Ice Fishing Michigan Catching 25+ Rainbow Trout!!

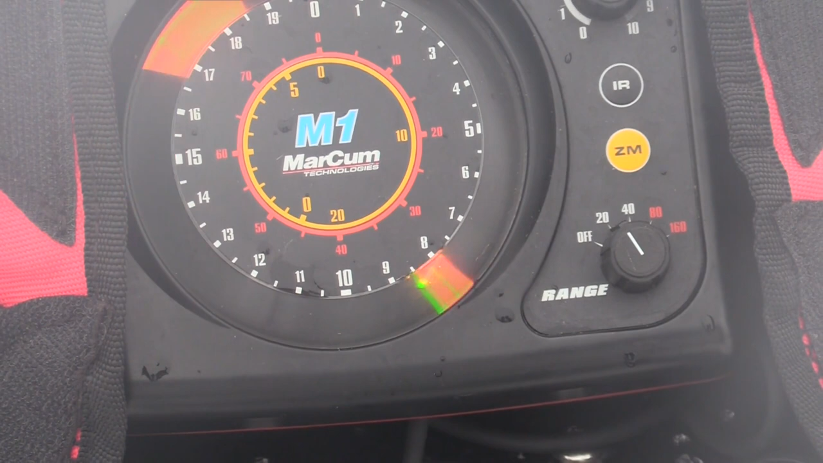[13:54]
Dude, he hit like a little pansy. Here he comes.